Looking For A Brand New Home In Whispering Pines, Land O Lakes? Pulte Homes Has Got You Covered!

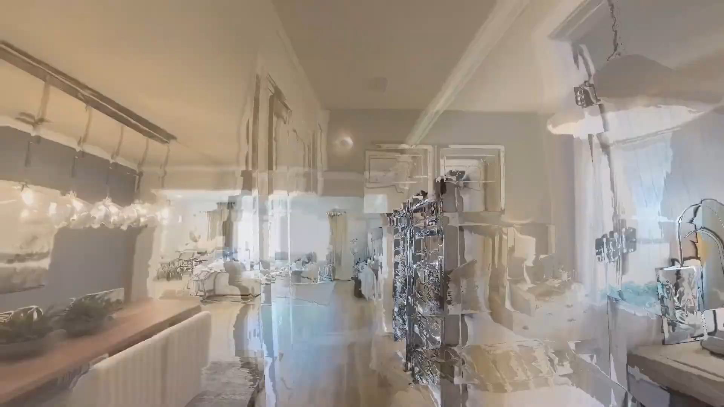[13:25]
Farther in is a den. That could be an office, library.
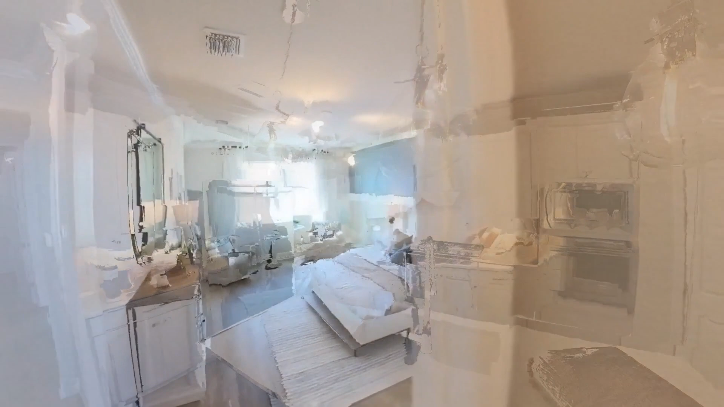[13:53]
off the great room is the master bath and bedroom,